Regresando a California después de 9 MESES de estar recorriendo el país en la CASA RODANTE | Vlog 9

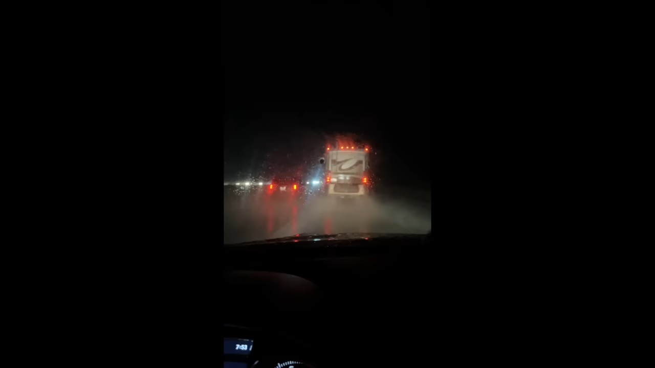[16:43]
A este punto no podía haber absolutamente nada. Y mi teléfono estaba suene y suene porque había una alerta de inundación donde estábamos.
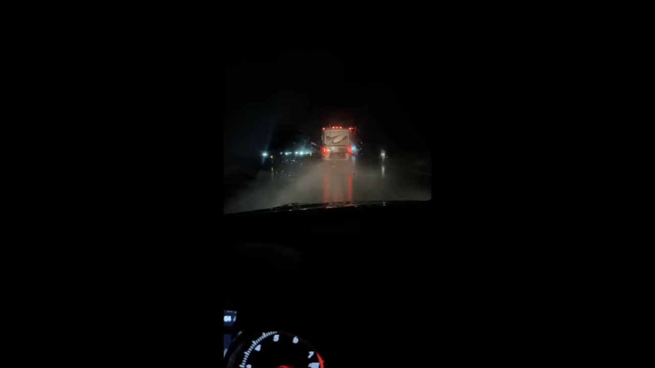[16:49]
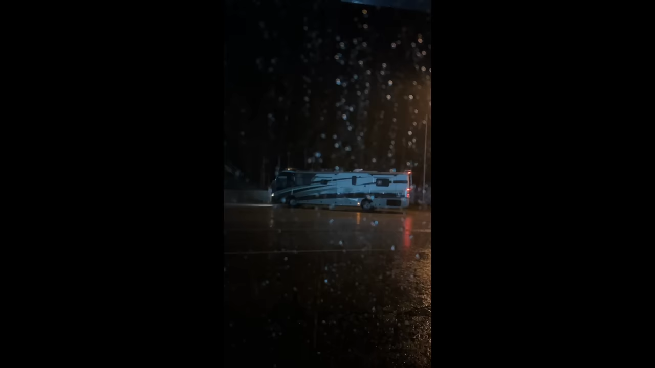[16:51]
Así es de que decidimos parar en una gasolinera y esperar a ver si paraba de llover.
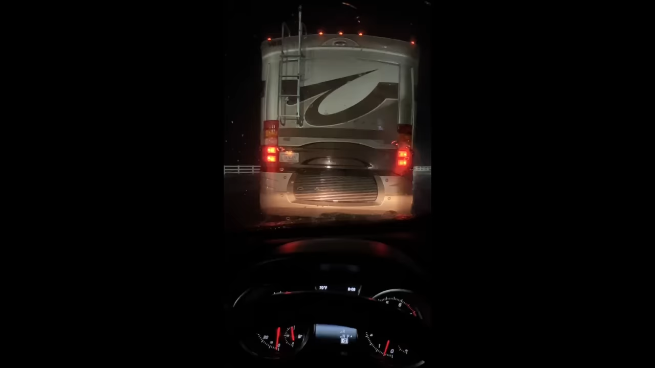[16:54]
No pudimos llegar a donde queríamos ir porque está lloviendo muy feo. No podía haber absolutamente nada.